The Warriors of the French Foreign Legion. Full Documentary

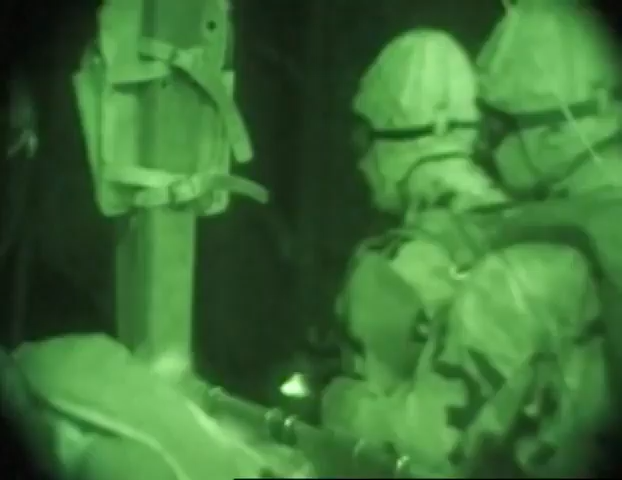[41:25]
even in full gear, at night, far out to sea.